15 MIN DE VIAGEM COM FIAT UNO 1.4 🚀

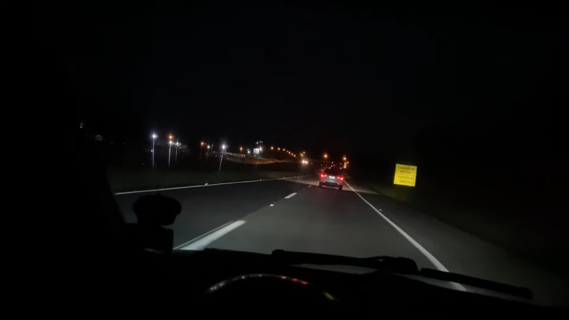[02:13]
Salve, abençoado. Chegamos aqui na BR agora, beleza? Tá de noite, como eu disse pra vocês. E aí... Não deu pra gente sair mais cedo, mas... Eu acredito que a imagem deixe legal pra vocês aí, beleza? Estamos pegando a BR agora. Destino São Paulo, né, capital. E vamos que vamos, mano. Esse horário aqui, eu acredito que tem muitos caminhões. Muitas carretas.
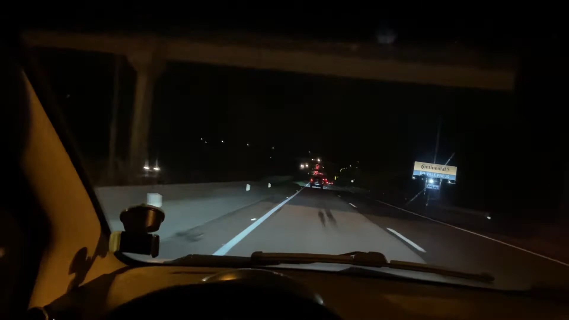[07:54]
Né? Mas... Deixa eu ver aqui. Quem que está travando ali na frente? Vamos ver se ele sai? Vamos ver. Não sei se sai da esquerda, né? Essa Ranger aí. Vamos ver. Tem um cara ali na frente. Ó, parece que vai sair. Vamos ver. Ah, é uma CR-V.
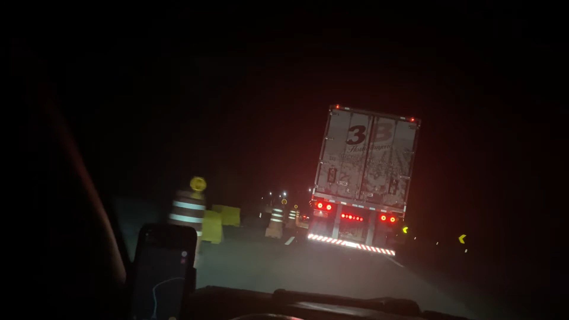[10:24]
Vamos ver se ele sai. Fechou um lado da rodovia. Uma... Já fechou uma faixa, vamos ver se temos duas faixas agora. Tem muitos radares aqui a 60 por hora. Então, tem que ficar bem esperto ali, ó. Ó, radarzinho ali. Então, já tô na marcha... Tô de quarta marcha aqui. Vamos passar tranquilo.
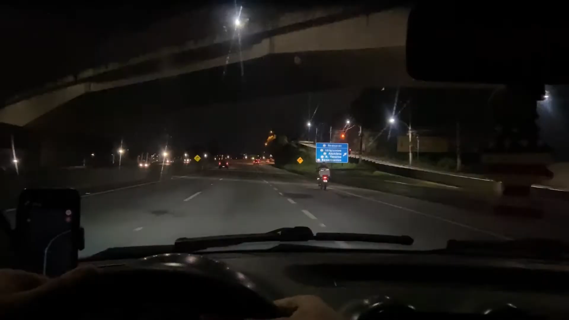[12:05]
Anel. Aqui. Se não me engano, tem um pedágio aqui na frente. Vixe, mano. Vixe, mano.
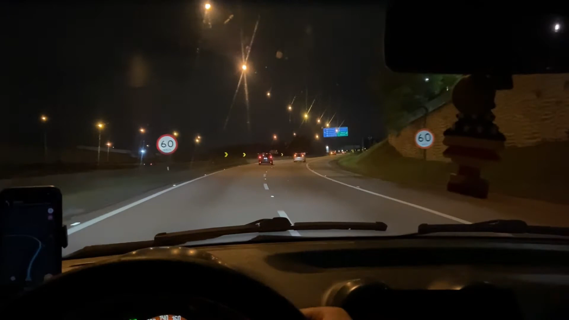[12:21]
Acho que deu ruim ali, hein. Você é louco. Dá até agonia.
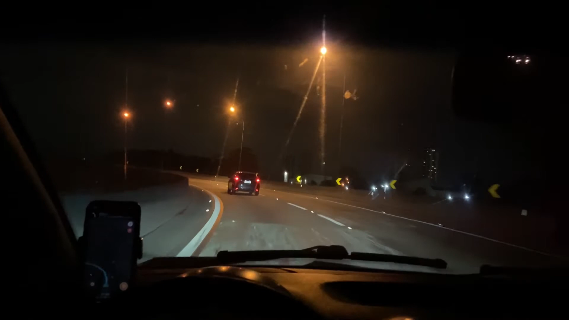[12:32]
Bom, aqui tem dois lados. Eu tenho que pegar sentido Campinas. Senão eu vou pra um lugar totalmente diferente.
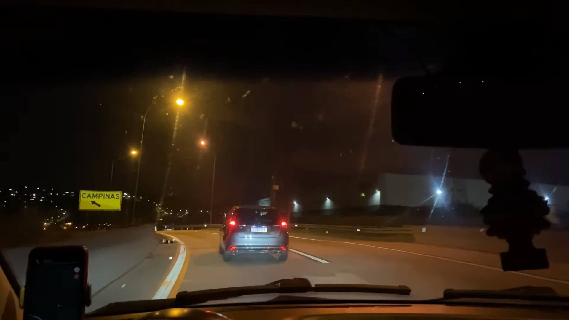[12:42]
Aqui eu tenho que pegar. Sempre pra esquerda. Pera aí. Oi? Não, fica muito mais longe. Não compensa. Pera aí, meu amigo. Isso. Dá uma passagem.